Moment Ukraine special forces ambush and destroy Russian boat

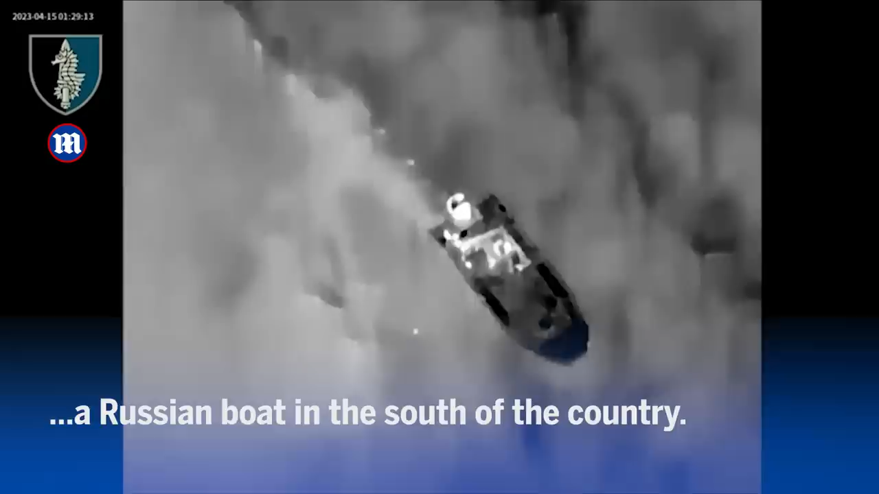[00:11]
Гул лодки був спочатку незрозумілий, чи наш, чи підерський.
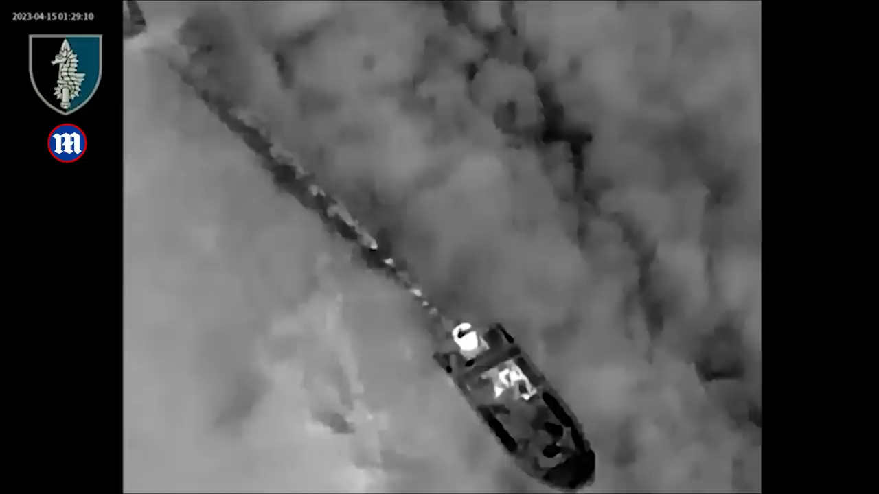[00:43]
5-10 із крупнокаліберного пулемета, розстріляли і знищили до кінця. Така у нас весела пригода була.